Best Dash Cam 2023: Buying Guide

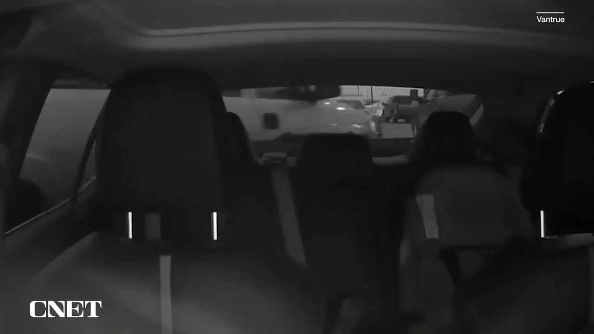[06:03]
And while just about every dash cam these days has a g-force sensor that'll make it wake up when the car's parked and start recording,